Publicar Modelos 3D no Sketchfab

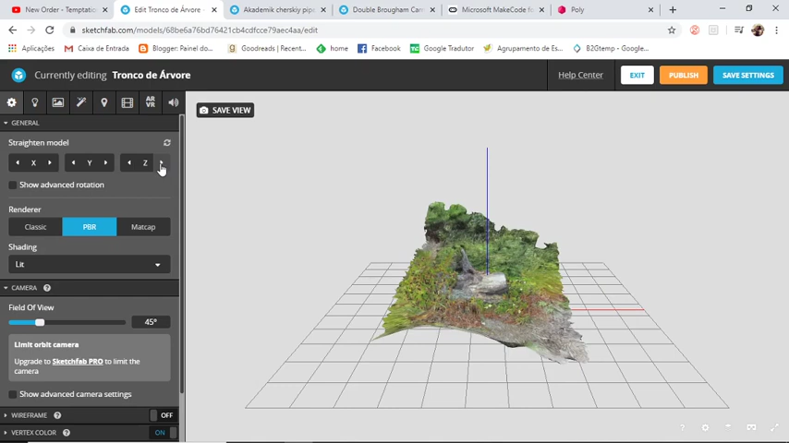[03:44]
por exemplo, há programas 3D que trocam o eixo Y com o eixo Z, eu posso reorientá-lo facilmente nos eixos cartesianos, simplesmente usando os sliders em Straightened Model. Posso também escolher que tipo de rendering utilizar e,
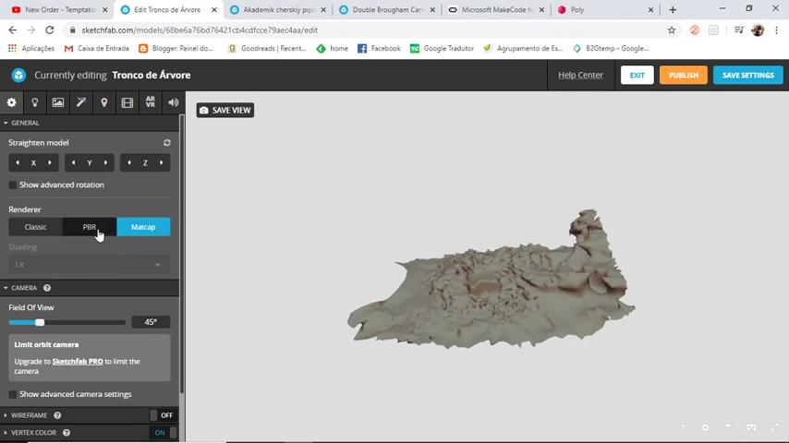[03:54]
se quer ou não,
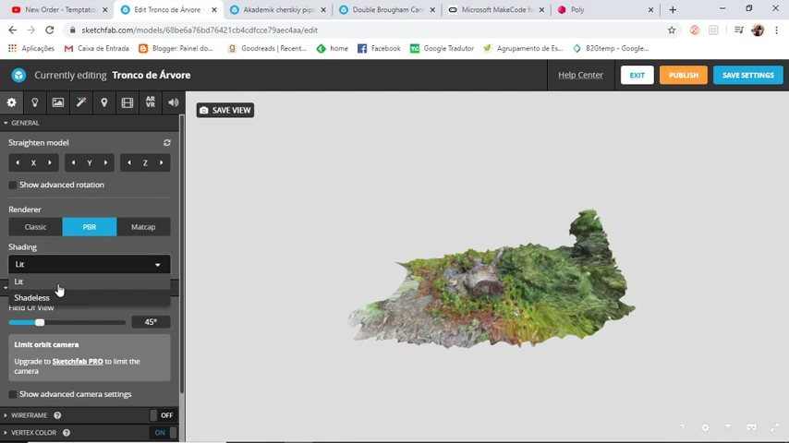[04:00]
mantê-lo com iluminação ou sem sombras. Posso aqui controlar o ângulo de visão da câmera. Atenção que isto poderá extrecer o vosso modelo, fortemente, como estão a ver.
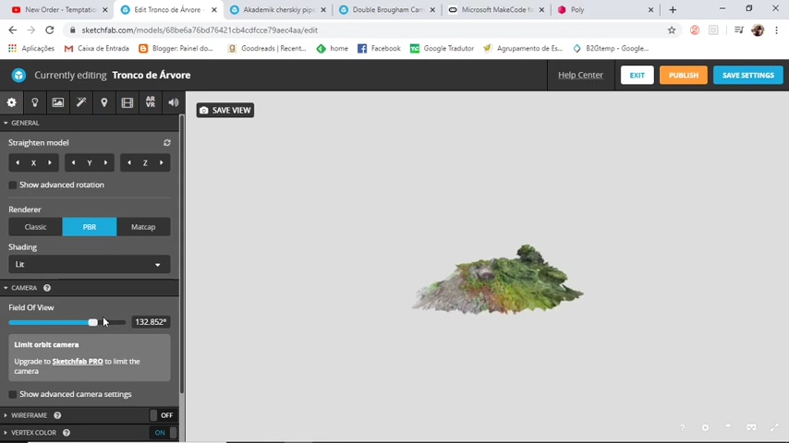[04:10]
Vou manter aqui os 45 graus pré-definidos.
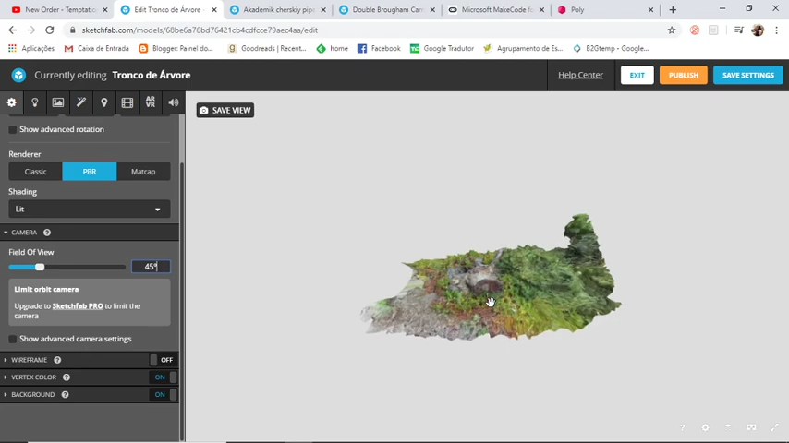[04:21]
Podem, se quiserem, mostrar o wireframe do vosso modelo 3D, para que as pessoas vejam os polígonos que o compõem. Ou não.
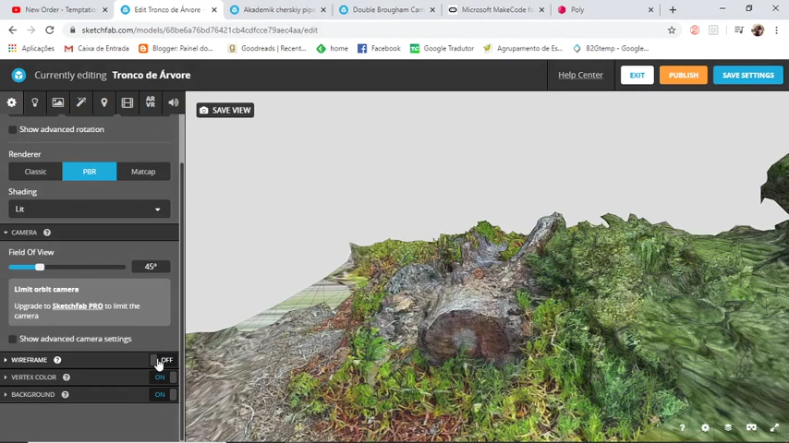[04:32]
E podem definir o que é que querem de fundo. Neste momento temos aqui um fundo cinzento. Mas eu posso definir uma cor específica.
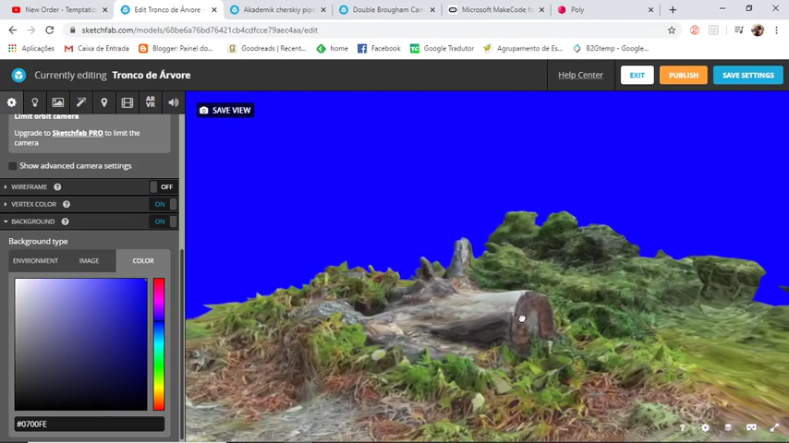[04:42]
Ou uma imagem. Se queremos usar as nossas imagens, temos de ter uma conta paga, obviamente. Ou mesmo um ambiente pré-definido,
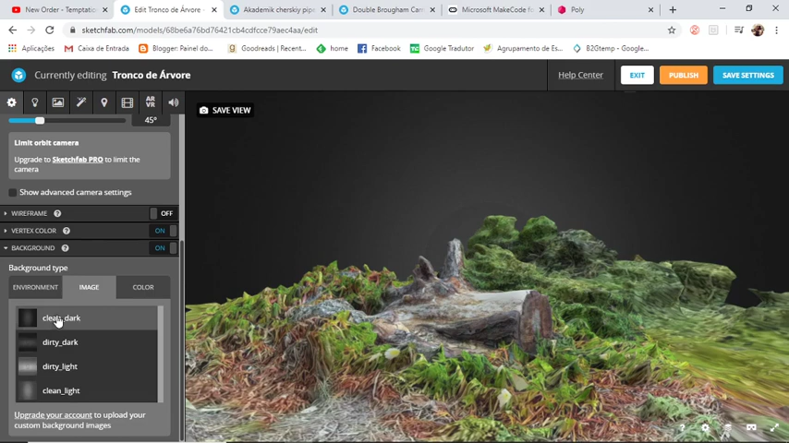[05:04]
a partir de uma imagem, ou de um ambiente que está disponível de iluminação. Eu vou deixar como Clean Dark. E em seguida, venho as opções de iluminação do meu modelo 3D.
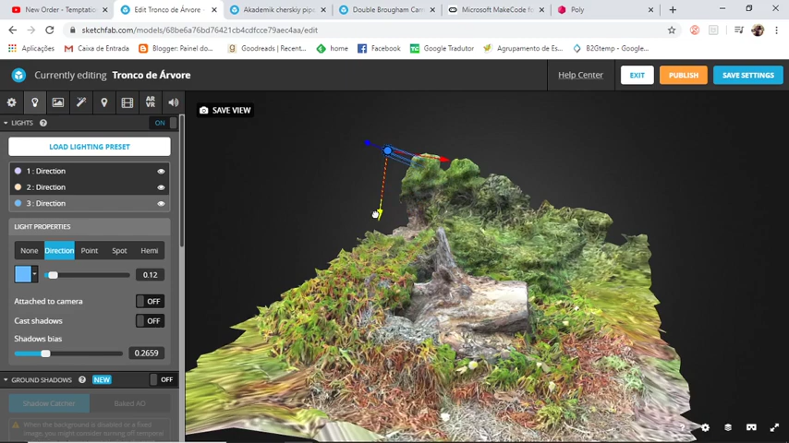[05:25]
Que eu posso manipular no espaço tridimensional, para procurar a melhor forma de iluminar o meu modelo 3D.